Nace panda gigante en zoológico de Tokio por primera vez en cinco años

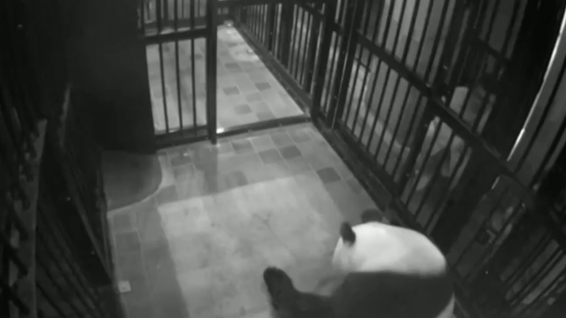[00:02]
Un panda gigante en el zoológico de Tokio dio a luz a un cachorro, reportó este lunes el operador del parque, cinco años después de que su primer crío murió poco menos de una semana de haber nacido. La hembra de 11 años, llamada Shin Shin, que reside en los jardines zoológicos de Ueno, dio a luz la mañana de este lunes.
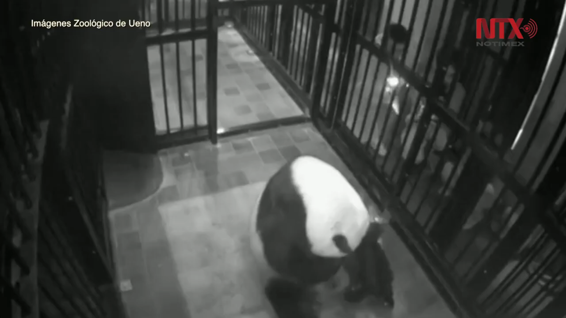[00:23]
El sexo del recién nacido se desconoce hasta el momento. Un funcionario del zoológico aseguró que tanto la madre como el bebé están en buena salud, y añadió que se ha visto a la madre cuando toma al pequeño con la boca. Shin Shin fue vista apareándose con un panda llamado Ri Ri el 27 de febrero y había estado mostrando signos de embarazo, incluyendo pérdida de apetito, alrededor del 16 de mayo, lo que llevó al zoológico a sacarla de la vista pública.